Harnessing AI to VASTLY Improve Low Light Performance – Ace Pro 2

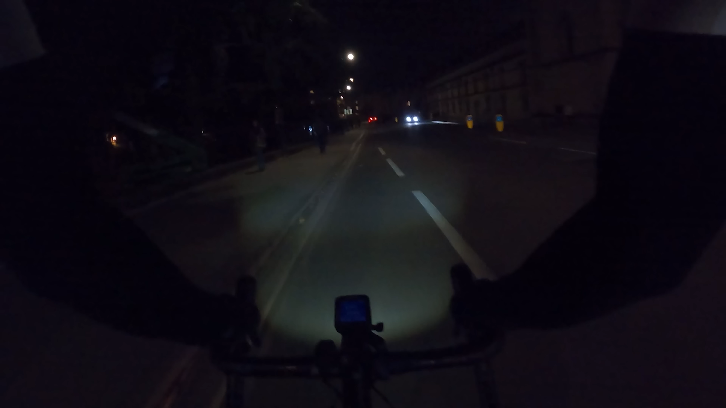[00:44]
Quite dark, grainy, choppy footage that lacks quite a lot of detail. It's one of the reasons why you won't have seen me use much footage from this time of day in any of my videos.
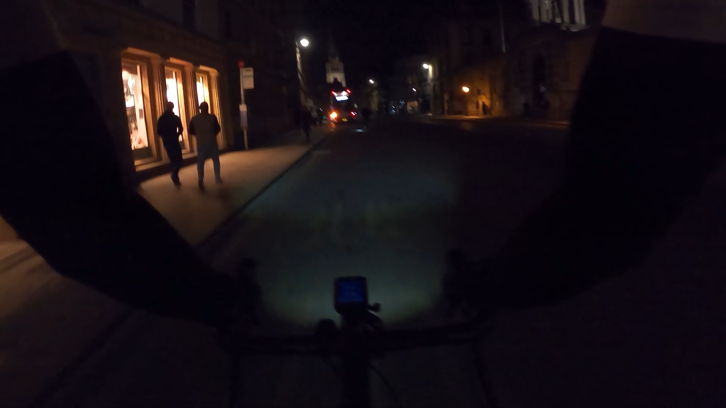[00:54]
It often looks pretty awful and it's just not good enough. Now, one solution is a bigger camera with a much larger image sensor like a DSLR, but that's not really that practical.
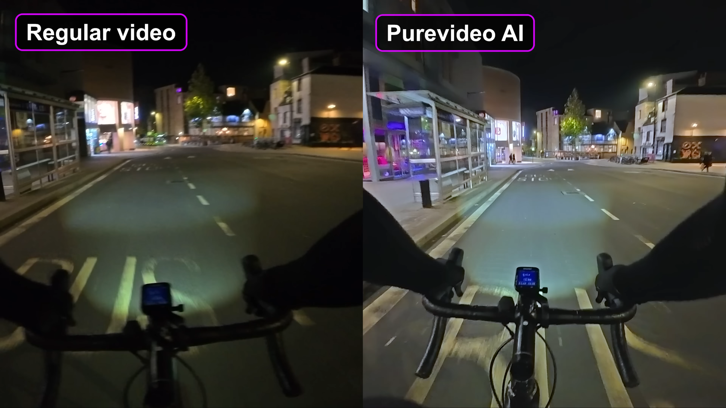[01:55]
It's legitimately impressive what this AI mode can pull off. You can pick out detail that's just much less defined in the other footage.
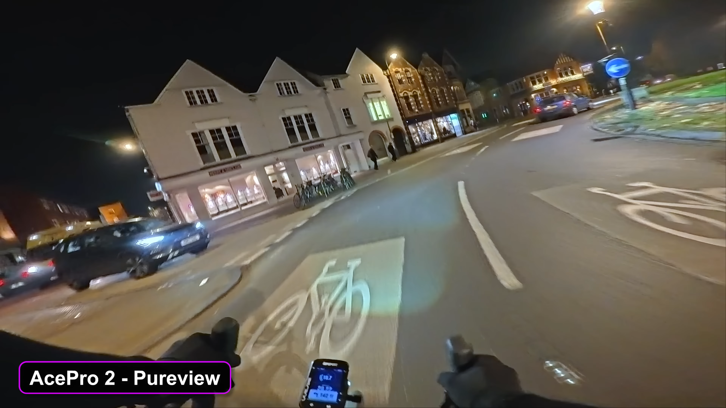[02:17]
So if part of the footage is darker, the AI will selectively boost brightness in that area without overexposing everything else. The final result is bonkers.
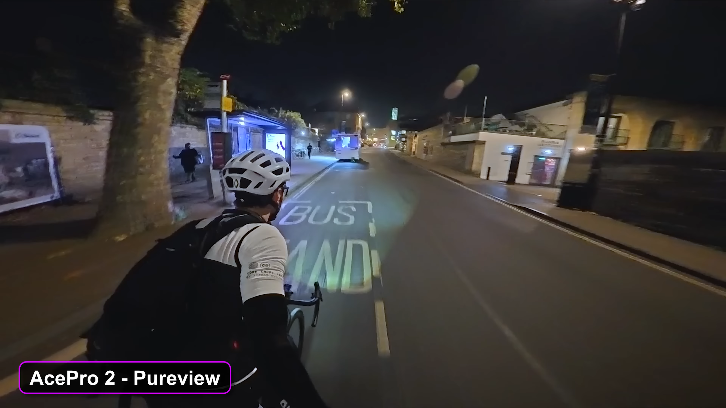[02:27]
In low light environments, this pure view option can even restore the color of footage as well.
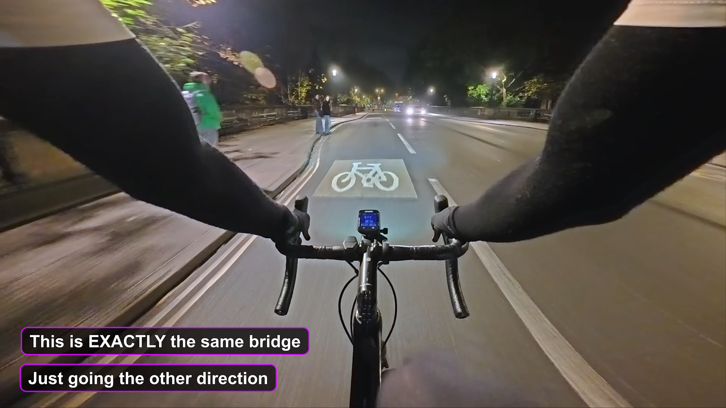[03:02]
someone looked like in the case of a problem would be so much easier with this thing.
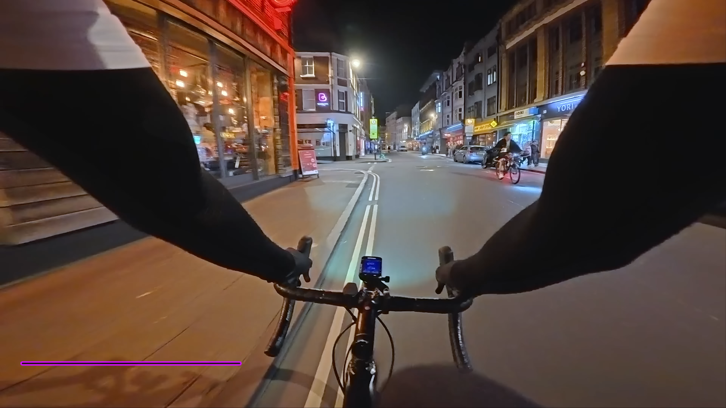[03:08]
I mean, this footage, I'm riding around Oxford. It's about 8 p.m. Sunset was nearly four hours ago.